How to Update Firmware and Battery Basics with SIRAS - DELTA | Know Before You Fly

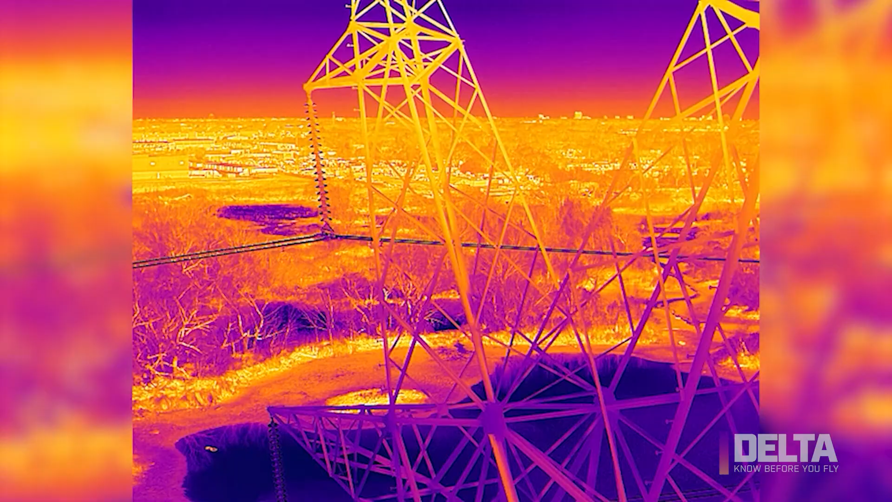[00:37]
We make the best infrared products in the world, and CIRUS is equipped with one of our most powerful infrared cameras. It also has a visible camera as well.